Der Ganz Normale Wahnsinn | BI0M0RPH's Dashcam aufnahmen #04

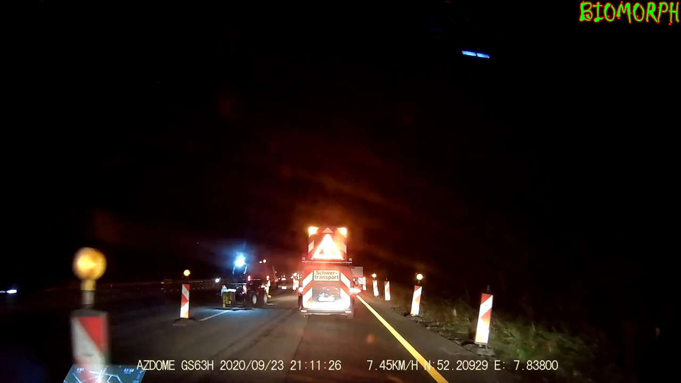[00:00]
So, da sind wir wieder beim neuen Dashcam-Video und wie jetzt wahrscheinlich immer werde ich vorher noch mal kurz was sagen, unter anderem auch bezüglich dessen, dass das natürlich ein Zusammenschnitt ist und dass ihr bitte darauf achten sollt, dass das nicht mein normaler Zustand ist beim Fahren, wenn ich mich über irgendwas aufrege.
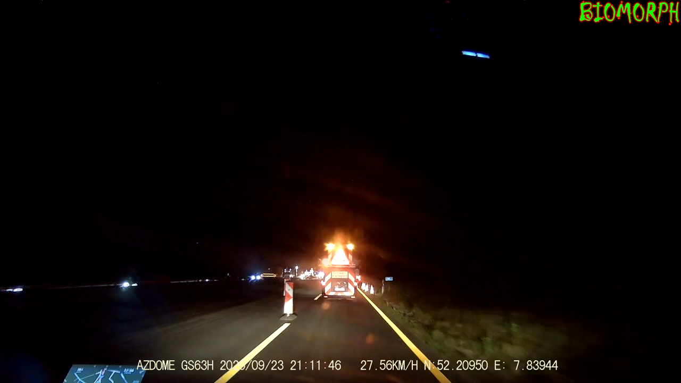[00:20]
Da liegen teilweise schon ein paar Tage zwischen. Es braucht schon einiges, damit ich mich über Leute aufrege. Passend dazu sind natürlich jetzt die ersten 4 Minuten dieses Videos aus einer einzigen Nacht, aber das hat auch seine Gründe, das werdet ihr sehen. Glaubt ihr, da hat den einen Pömpel, da hat der gerade umgedockt.
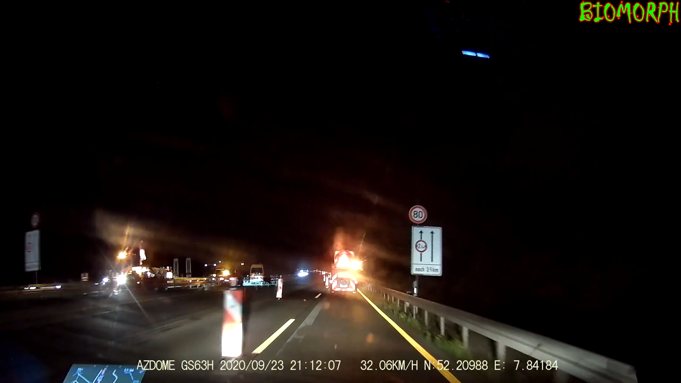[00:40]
Junge, das ist auch eine knappe Geschichte. Bam, zack, noch den nächsten weggerammt. Der steht noch, hat er nur verschoben. Fenster, vielleicht hört man das ja in der Kamera, wenn es knallt. Sehen wir da den nächsten? Oh, der nächste? Ah, ne, da ist doch Platz.
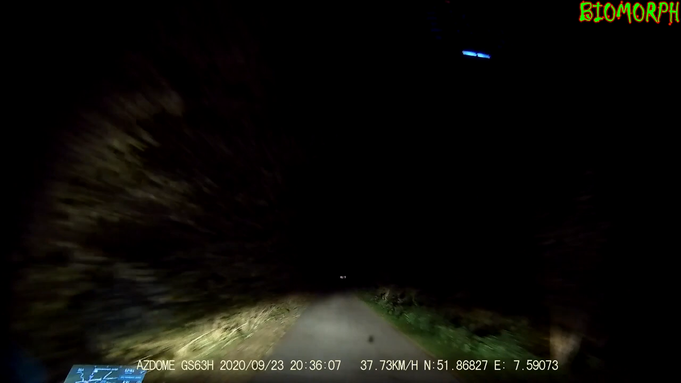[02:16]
Was ist da wieder hier für ein Mittelspurschleicher? Ach, das Tatüterteil ist auf meiner Spur. Ich dachte, das wäre auf der Gegenfahrer. Ja, okay, dann ist okay, dass er langsam geworden ist. Du kannst trotzdem mal rüberfahren, genau. Aha. Oh, den hat's erlebt, ey. Huhu. Also eine Sache, wo ich mich dann doch relativ schnell aufregen kann, sind Mittelspurschleicher.
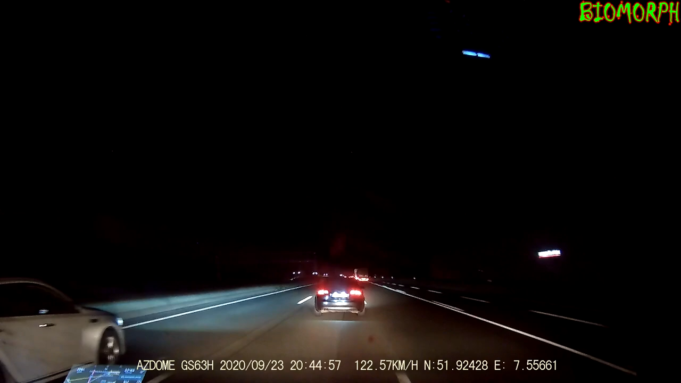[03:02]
War der dann kurze Zeit darauf wieder vor mir und da hatte der ganz sicher keine Ausrede dafür, dass er da so rumgebummelt ist. Aber in der einen Nacht war der Audi-Fahrer auch nicht der einzige Mittelspurschleicher. Dieser Mini-Fahrer macht es nicht besser. Was soll das denn? Der überholt doch gar nicht! Warum fährt der nicht rüber?